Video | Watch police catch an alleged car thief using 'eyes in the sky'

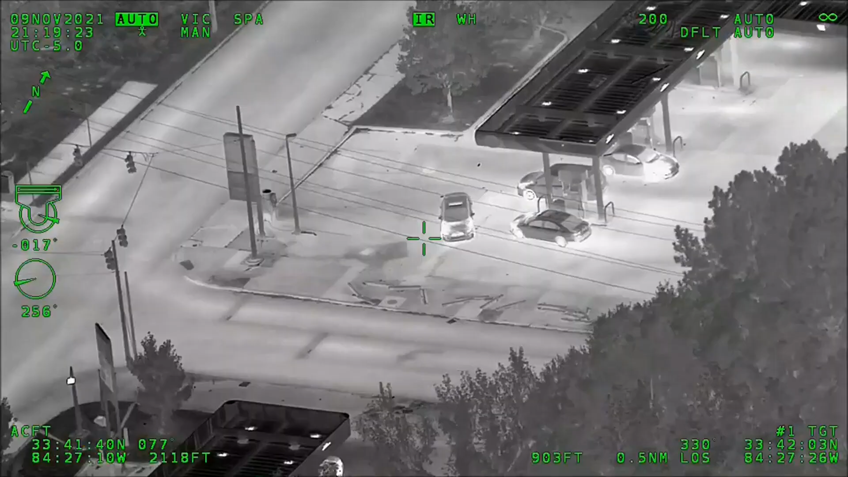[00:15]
Pulling out onto, uh, Allison. Hyundai's, uh, turning north down on Myrtle right now from Allison.
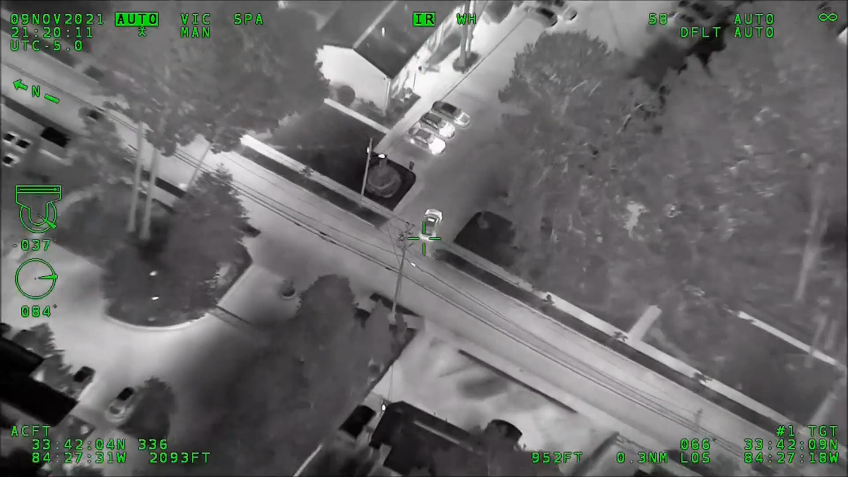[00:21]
It's on the right. I don't know the dot. 1890 Myrtle. He's pulling into the compartment complex. 1890 Myrtle and back again. Our driver's door is open.
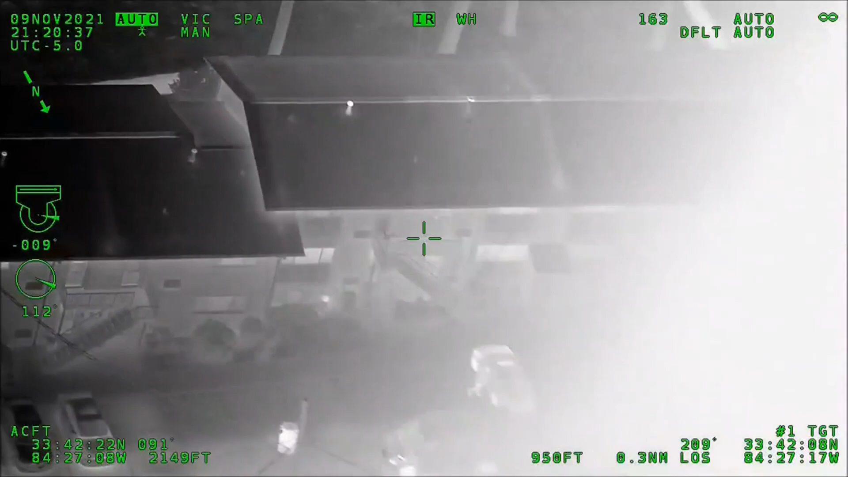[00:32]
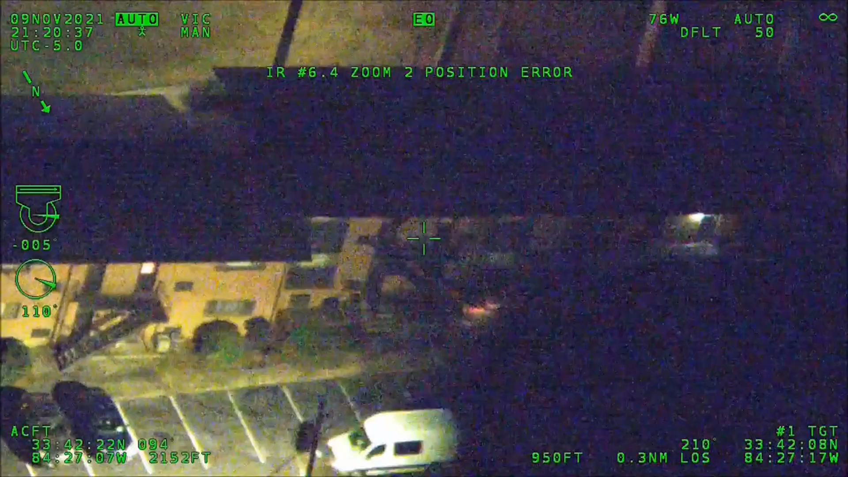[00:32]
The driver is going to be in blackmail. We've got, like, dreads on. Gray colored jeans, white tennis shoes. He's standing behind the vehicle right now.
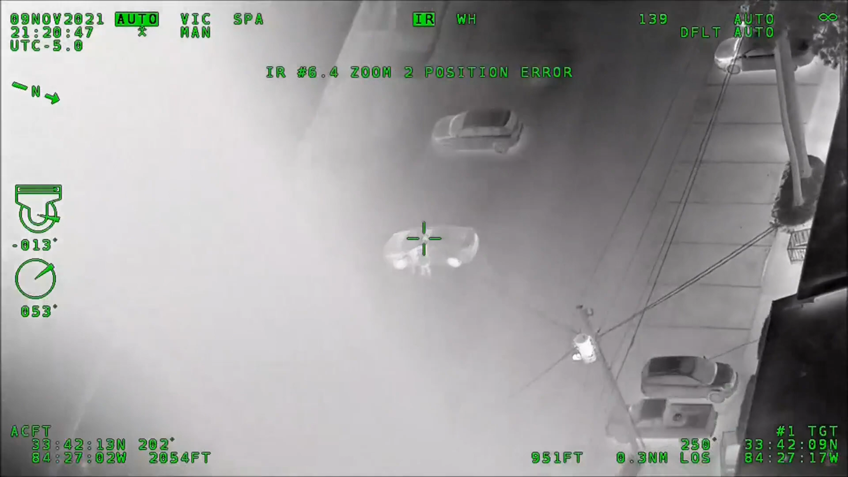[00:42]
Getting back into, uh, reached in, grabbed something out of it. Our shoes right here? Yeah, right there, right there. Walking around the building. Walking around the building right there. I see him.
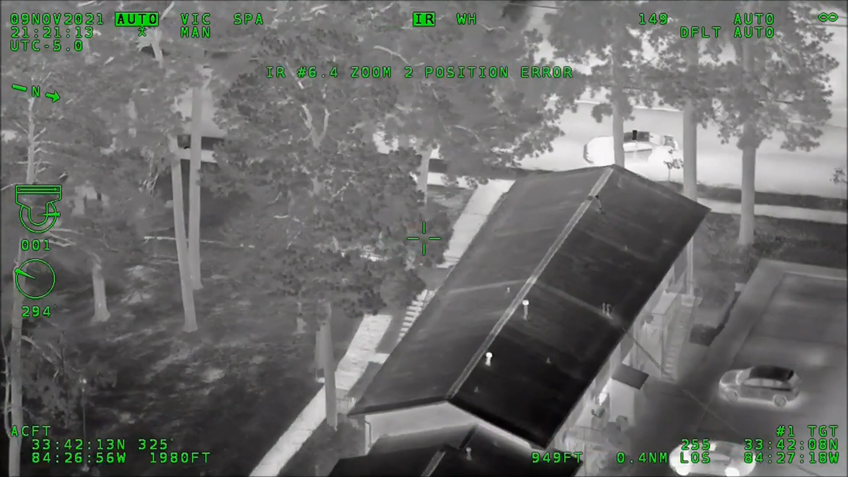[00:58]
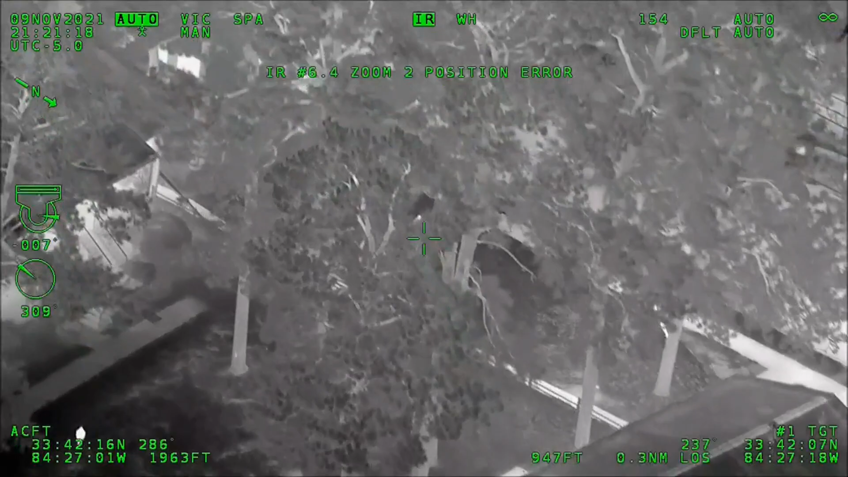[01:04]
He's running southbound along Myrtle. Southbound on the sidewalk along Myrtle.
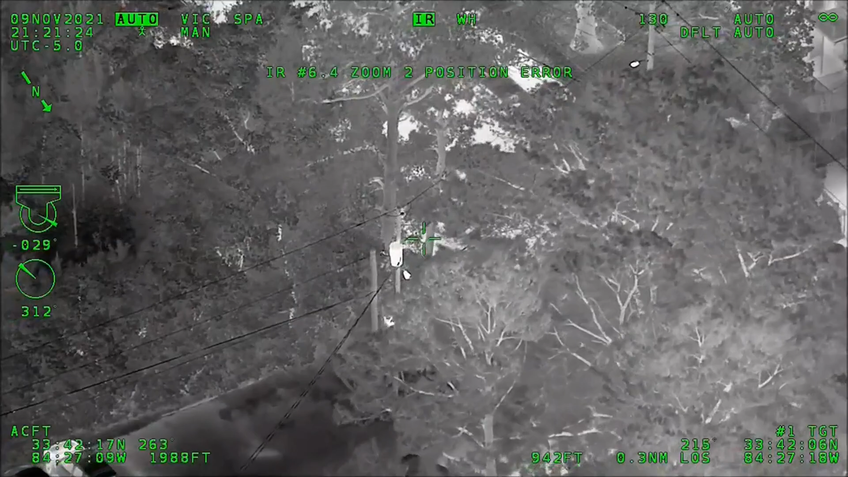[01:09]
On the right side of the sidewalk.
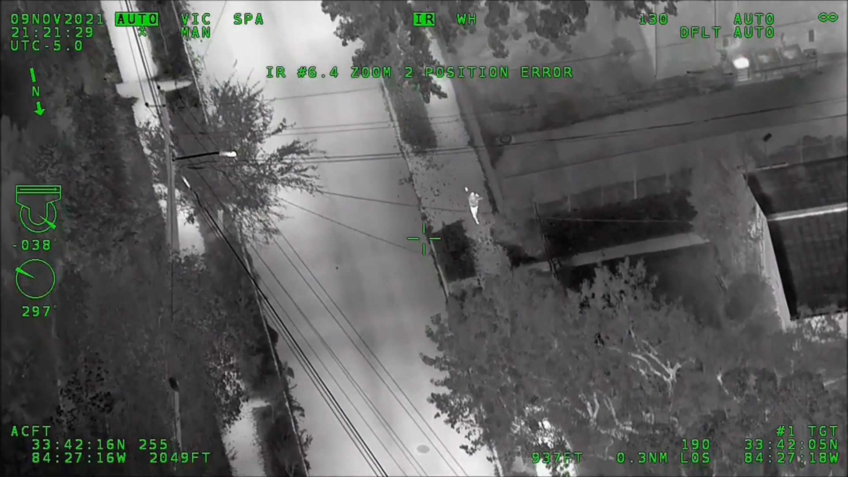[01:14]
Just tossed a gun in the front of, uh, Northbound on Myrtle. Still running southbound Myrtle, coming up to Allison Court. Southbound on Myrtle. Unit raising on my side, quick contact, too. And utilize your hands, too. Just running on Allison Court right now. Westbound Allison Court. We need more units. Cover. Westbound, I'm out. All right, he just fell over. They're trying to get him detained right here. They're getting him detained.
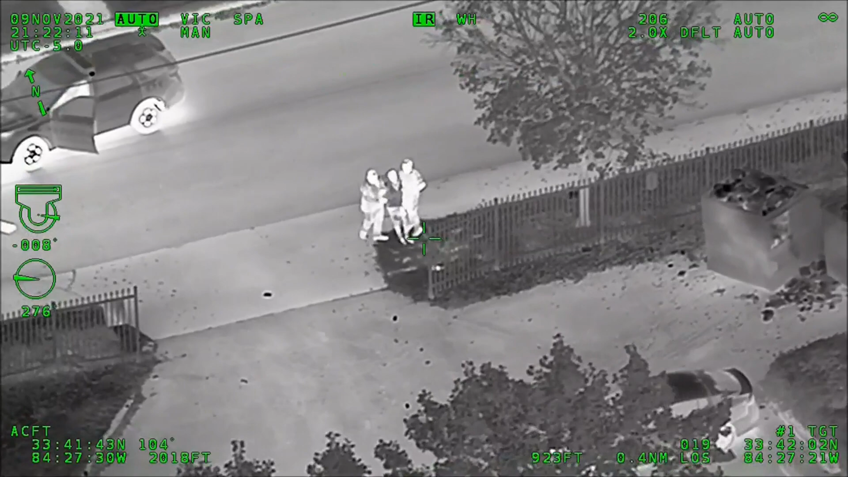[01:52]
A small bag and a firearm. They got him successfully in custody. All right, Union, stop right there. Stop right there. And turn left slowly. Sign your flashlight.
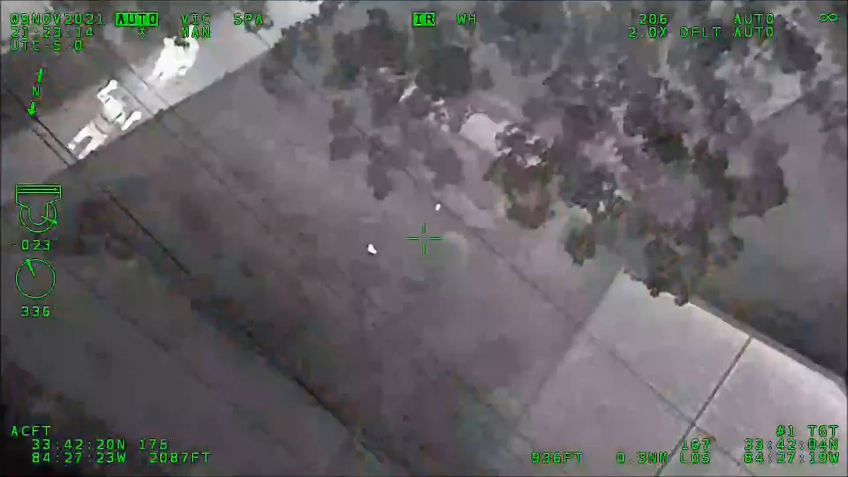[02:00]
Shine it into the yard. You're right next to it. It's in that yard right there. There's two of them. Looks like there's a firearm right in that yard. And something just next to it as well. Yeah, I got it. Yeah, I got it here. Yeah, that's the gun.
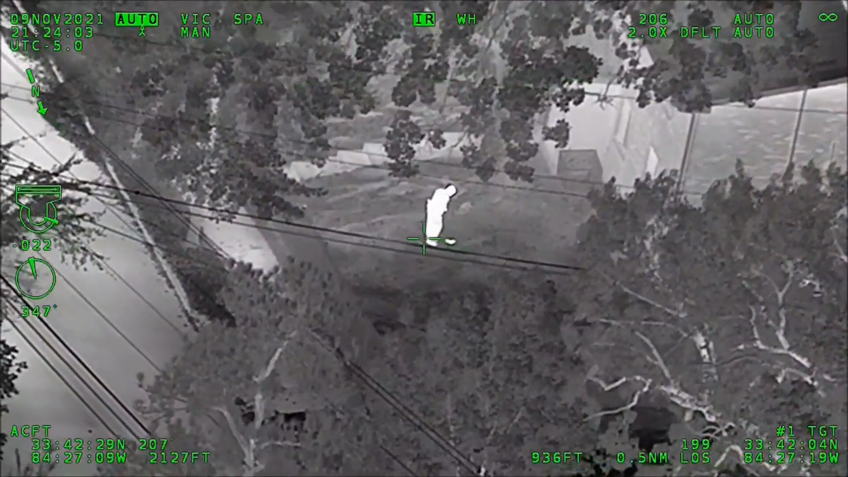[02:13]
And then about, I don't know, 10 feet to the left of it is something else. Copy the magazine. Okay, copy. Got the gun in the magazine. Good job.